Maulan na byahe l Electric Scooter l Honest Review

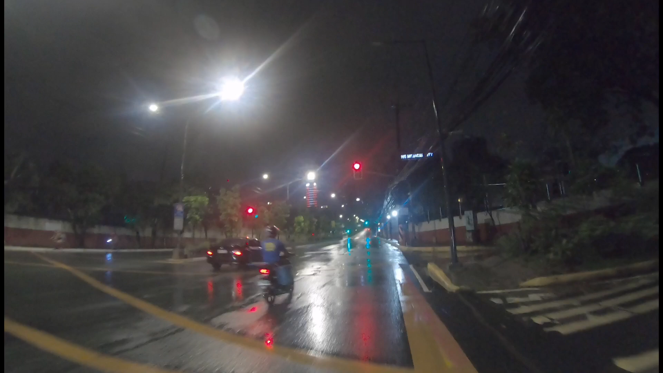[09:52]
Basa yung daan. Tapos, dumadaan po tayo sa mga lubak-lubak. Kawawa yung sakyan natin pag lubak, kaya iwas po sa lubak, guys.
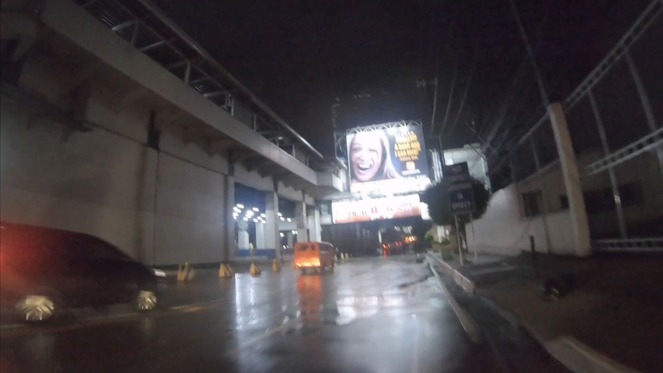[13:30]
Kaka. Andito na po tayo ngayon sa... Hindi, ito pala. Hindi ko alam.
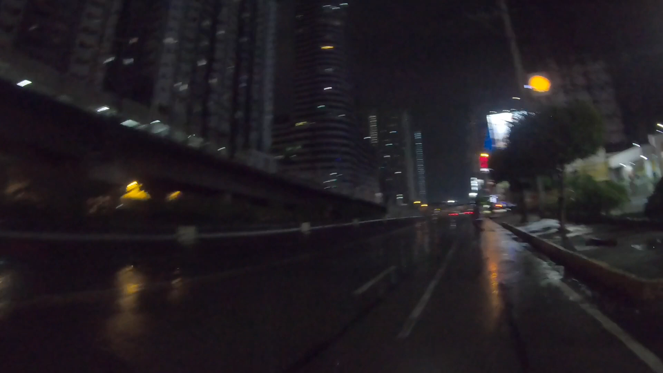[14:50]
Bilis ka oh! Yun oh! Wala sasakyan ng bilis oh! Sige!